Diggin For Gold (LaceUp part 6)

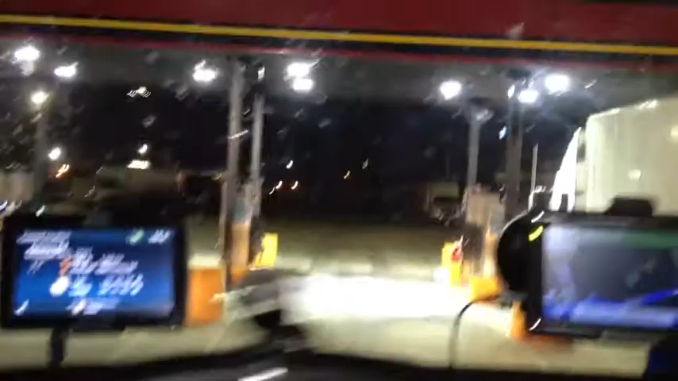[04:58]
Man, nice, look at the lights. I like these new truck stops, man.